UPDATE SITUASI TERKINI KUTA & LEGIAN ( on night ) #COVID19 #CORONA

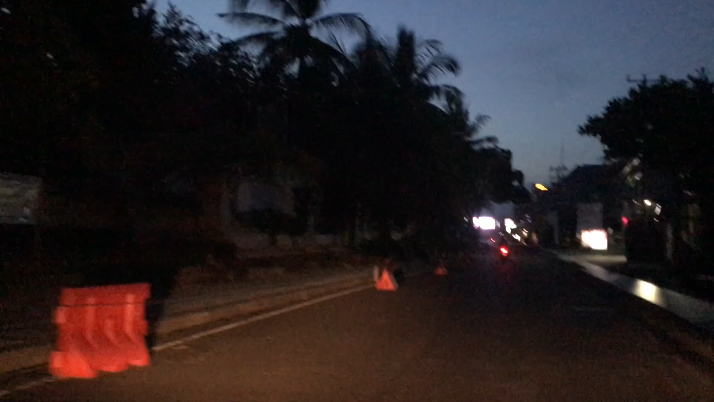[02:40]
itu sepi daerah sini nah ini jalan di pantai Kuta ini situasi malam hari ini
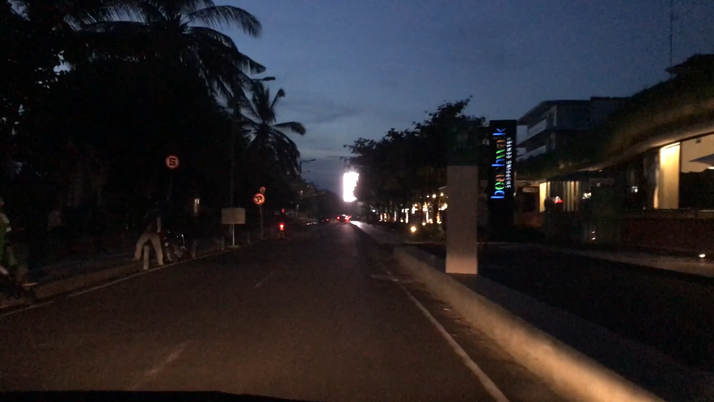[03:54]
ini beachwalknya masih buka ya dan sepi
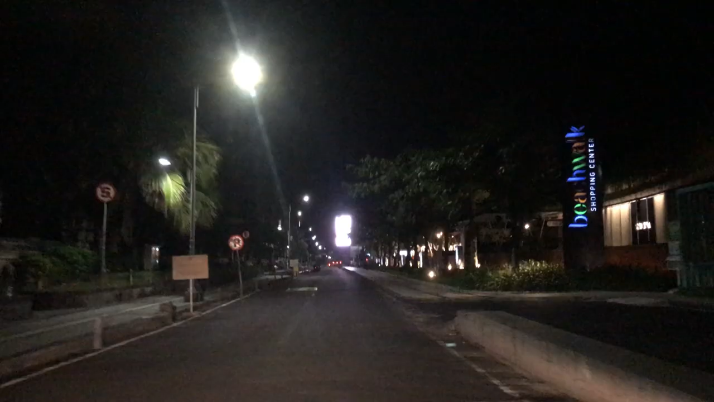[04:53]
nah ini suasana di depan beachwalk nah ini sekarang kita dari beachwalk ke
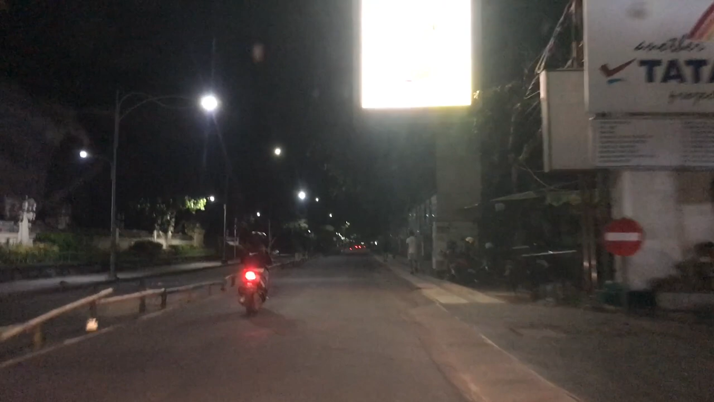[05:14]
arah bulman dan Destun
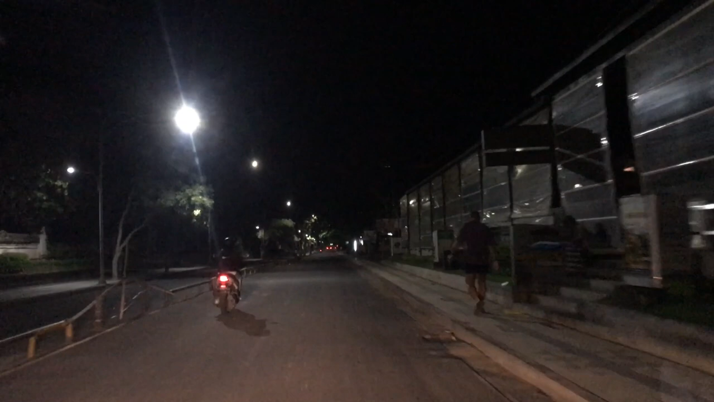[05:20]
ini yang sepi banget ya daerah sini kawasan ini
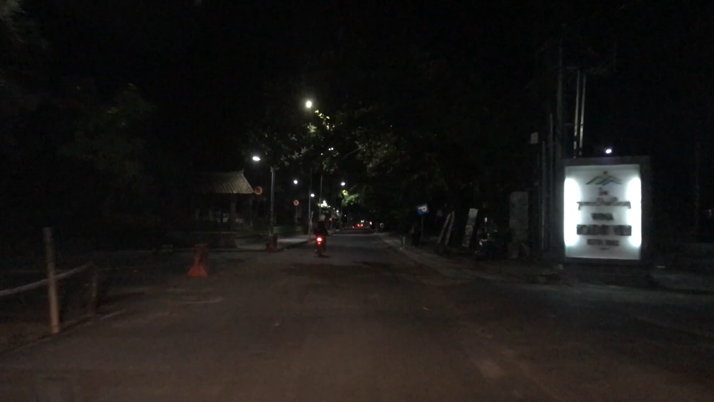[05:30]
ya karena udah nggak ada yang buka lagi disini tadi lampu jalan belum hidup sekarang jam 7 ini udah hidup jadi udah terang
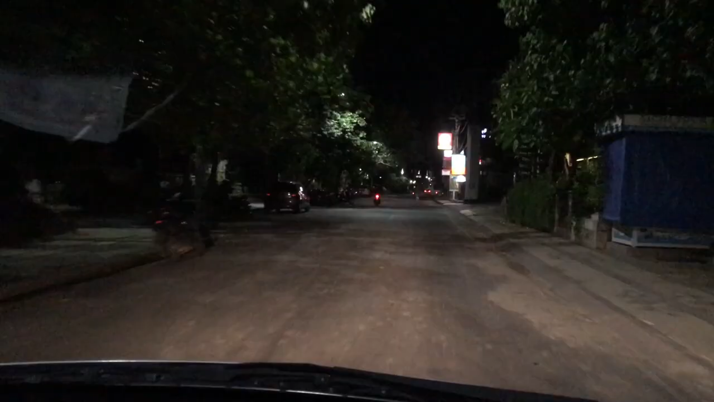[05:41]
nah jadi cuman di daerah sini aja bisa parkir motor semua mobil daerahnya Destun di
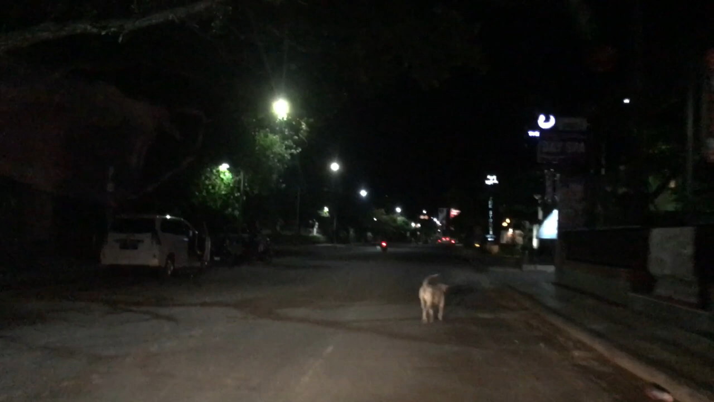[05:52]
Destun
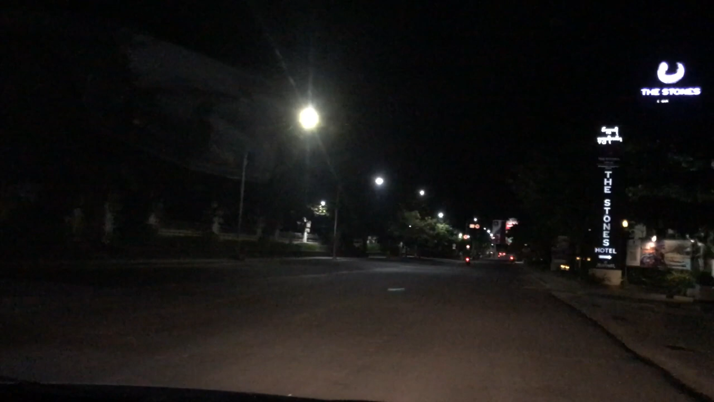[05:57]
Destun kayaknya buka sih ya teman-teman teman-teman udah tutup
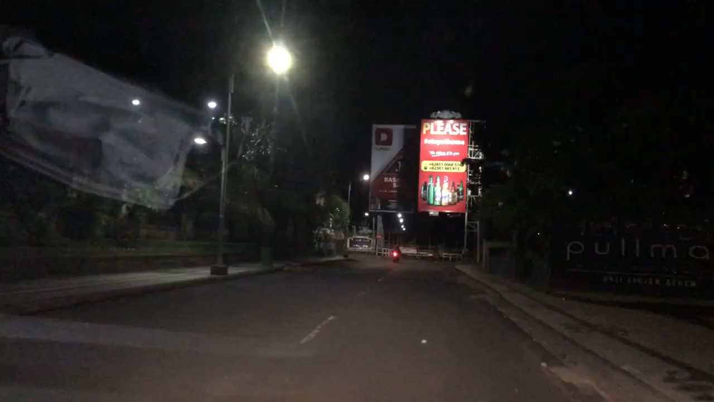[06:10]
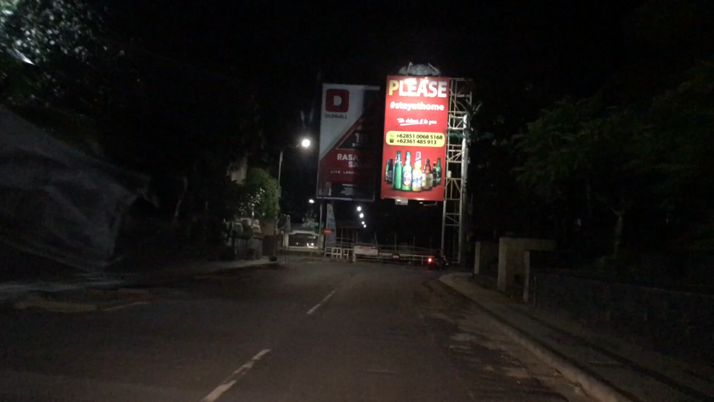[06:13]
teman-teman please stay at home we deliver it to you sekarang kita udah berada di Jalan Legian kita lihat suasana di Legian seperti Napa
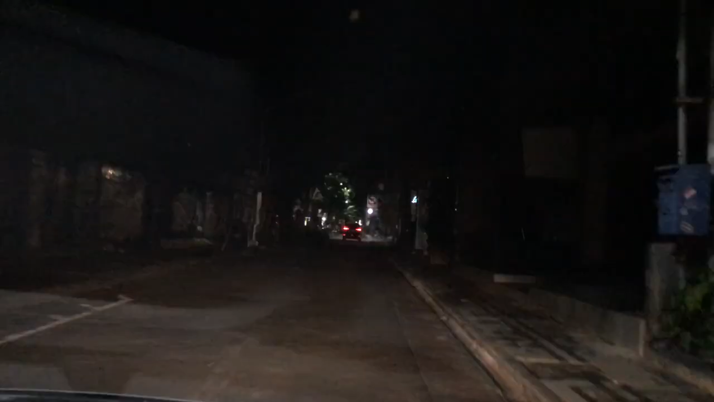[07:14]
ada pecalang yang jaga sebelumnya kok nggak ada pecalang yang jaga sekarang ada pecalang tapi tapi nggak ada di stop sih di sini
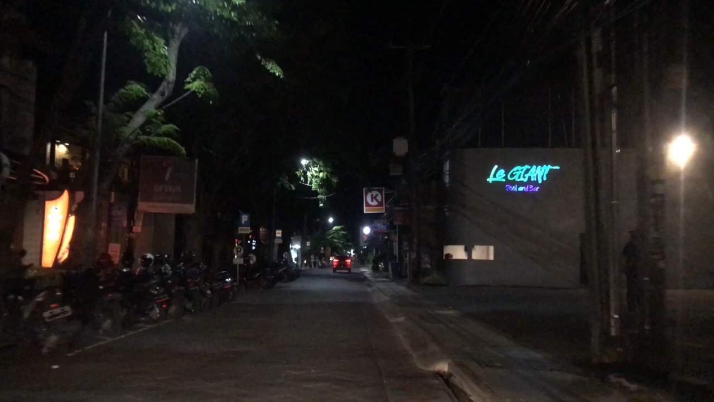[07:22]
bagian masih bagian masih bagian bar masih buka ini juga di kanan ini juga bar buka di kiri juga sama
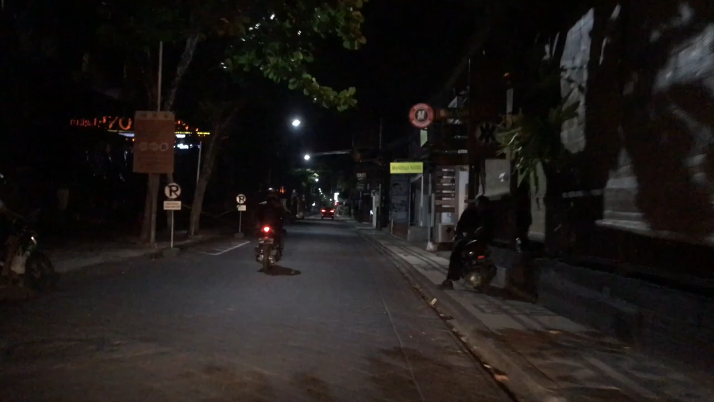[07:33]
ini the one the one di kiri buka sih ya kayaknya ini di kanan semuanya udah pada tutup ini ada di kiri buka
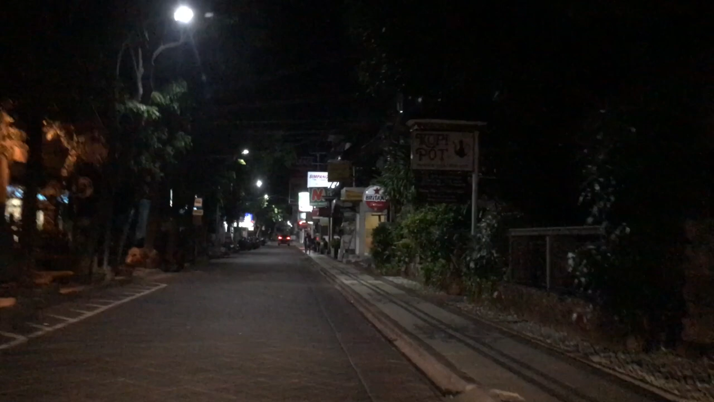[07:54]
ini panama buka kimiafarmer buka ini siki di kiri buka
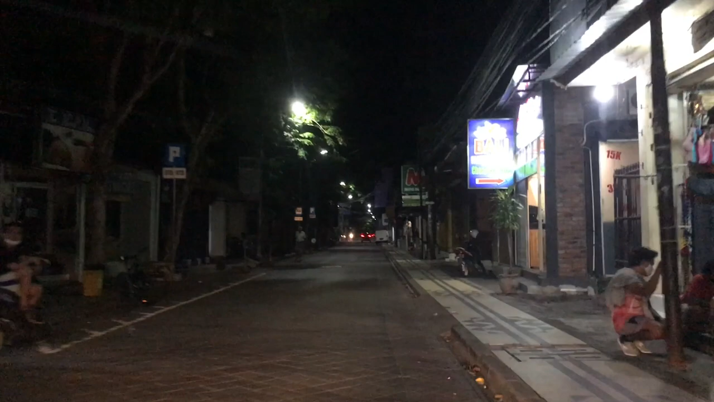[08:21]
ini di kiri buka
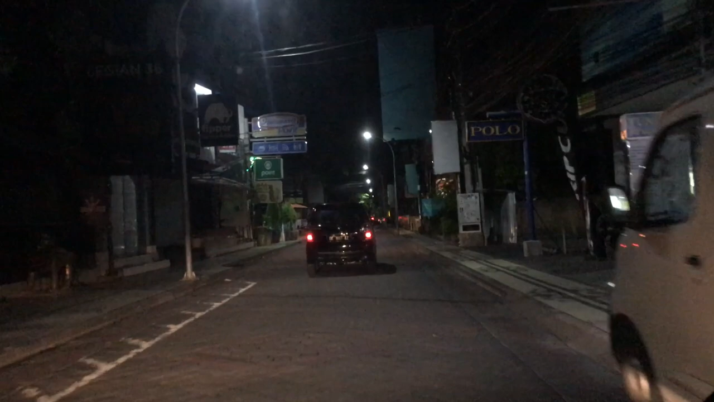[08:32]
ini di kiri buka ini di kanan ini sirkoki juga ini indomat ini tutup ini kita udah dibombali ini di kiri buka ini banyak sih anak-anak